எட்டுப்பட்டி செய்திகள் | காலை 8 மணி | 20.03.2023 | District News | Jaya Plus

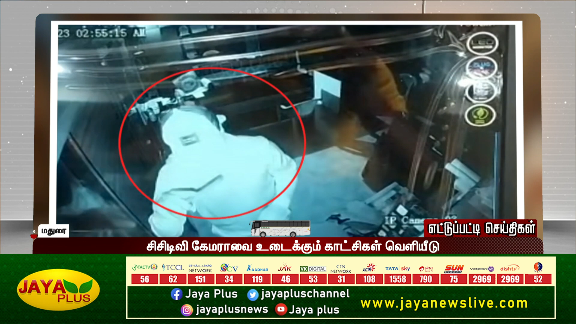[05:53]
மதுரைகள் கண்ணாடி கடையின் முன்பக்க கதவை உடைத்து கல்லாப்பட்டியில் இருந்த பணத்தை மர்ம நபர் திருடி செல்லும் சிசிடிவி காட்சிகள் தற்போது வெளியாகியுள்ளன.
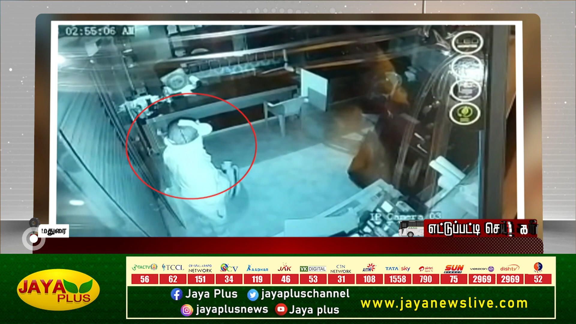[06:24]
நிலையில் இந்த சம்பவத்தின் சிசிடிவி காட்சிகள் வெளியாகியுள்ளன.